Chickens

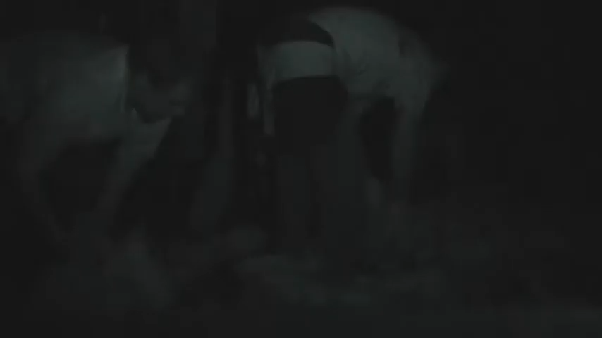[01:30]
and the first time they will see the outside world is the last day of their lives,
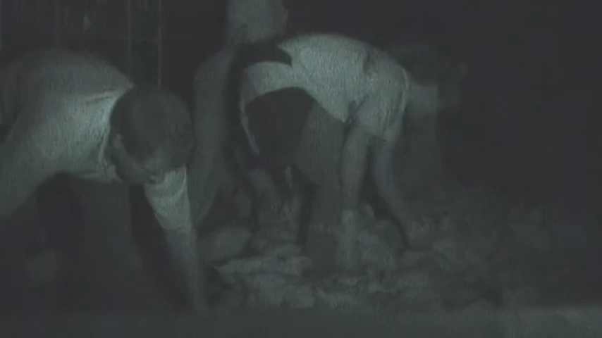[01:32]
when they are stuffed into crates and trucked to slaughter.